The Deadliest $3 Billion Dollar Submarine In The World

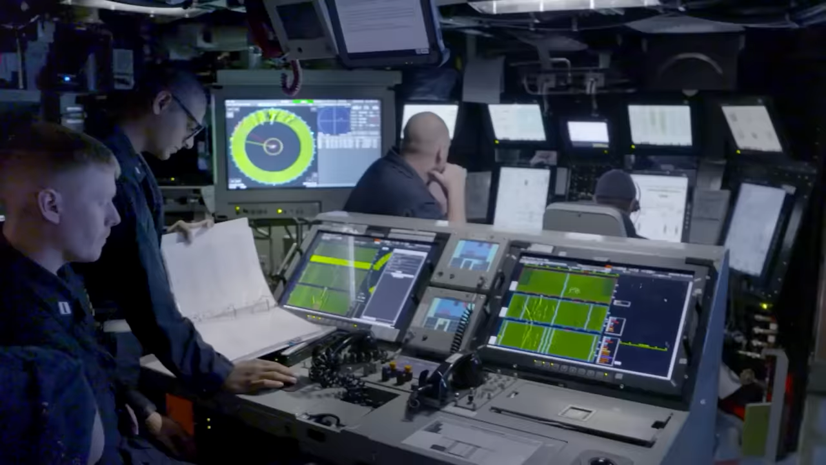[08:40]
Replacing the older Swift Shore-class, Astute-class submarines are equipped with Sonar 2076, the best sonar system in the world.